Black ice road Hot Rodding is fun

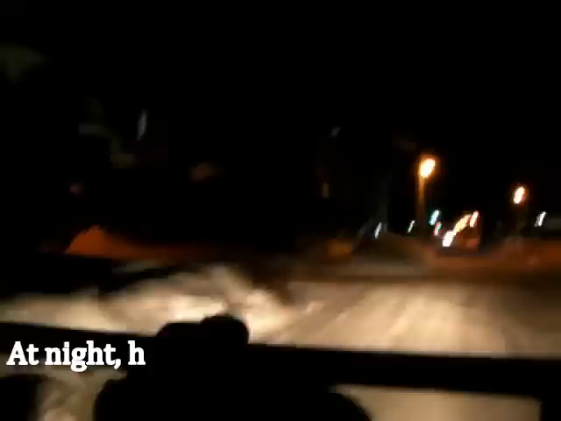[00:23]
The way the snow is blowing, I can't see what's happening.
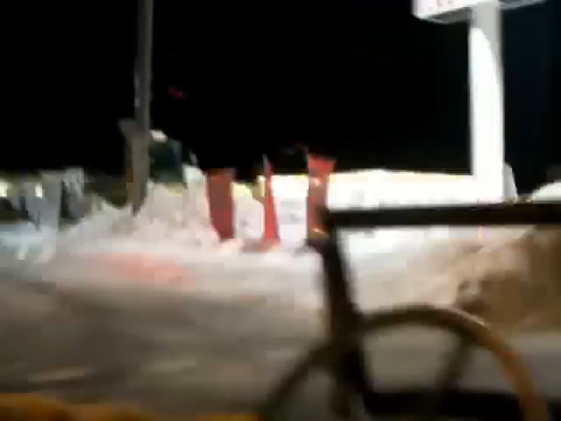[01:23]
Slowing down fast, cause the road's like glass. That ain't no town, the lights are coming all the way to bed.